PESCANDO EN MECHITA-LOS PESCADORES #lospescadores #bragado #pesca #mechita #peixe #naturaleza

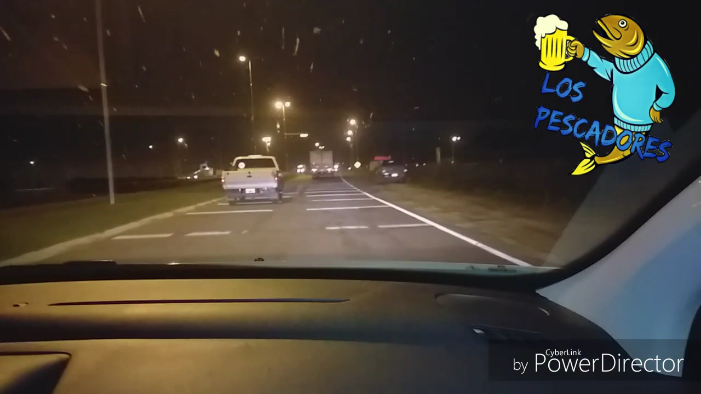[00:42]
Allá está el caballo de Bragado.
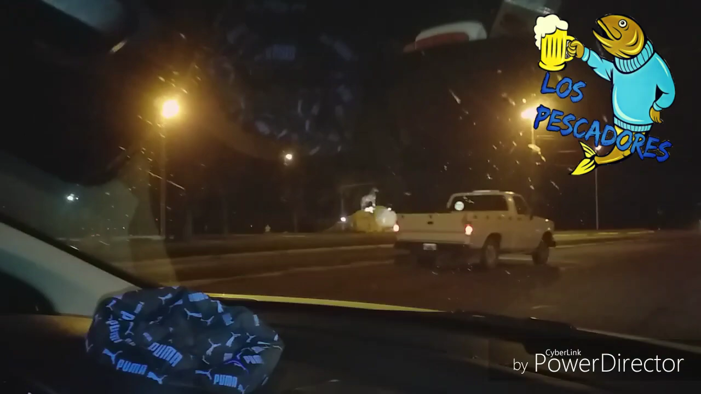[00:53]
El caballo doblamos. Sí, para la derecha. Acá entramos para el...